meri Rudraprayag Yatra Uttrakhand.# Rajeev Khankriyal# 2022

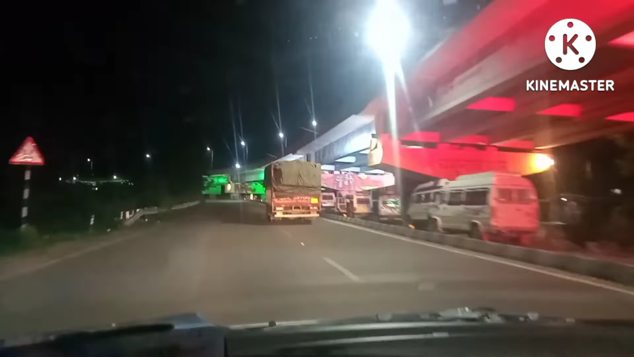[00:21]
नजीमबाद के लिए रोड और यह देखे हाइवे पुल पे क्या कलर्फुल लाइटे
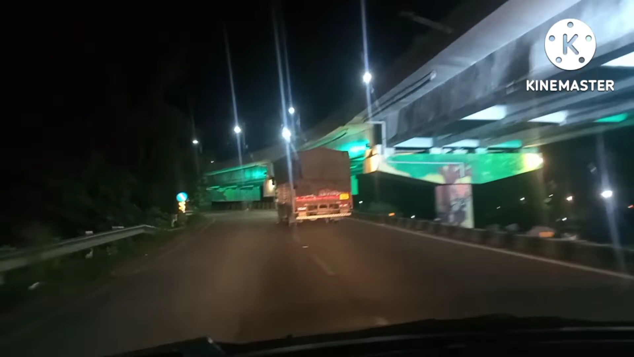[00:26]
लगाई गई है जो की इस रास्ते को एक यूनिक
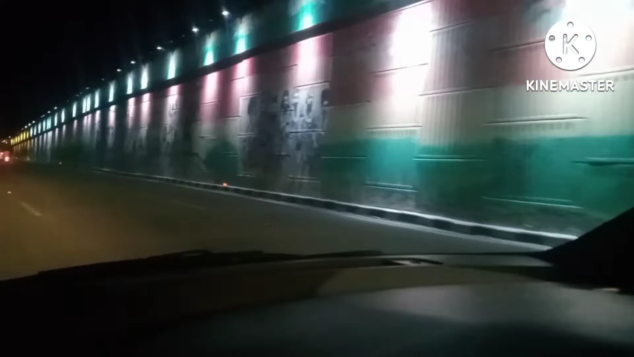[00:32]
लुक दे रहा है और वाल पे देखे कितनी सुन्दर चित्रकारी और उन पर पढ़ती व